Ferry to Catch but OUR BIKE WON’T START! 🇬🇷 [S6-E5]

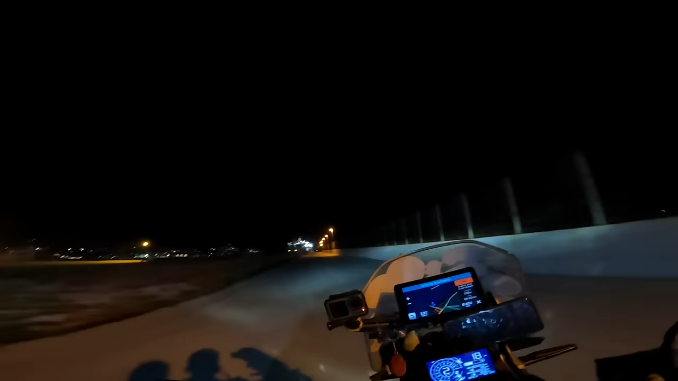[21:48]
And there is our ferry ahead. He's just here. Cool. Nice.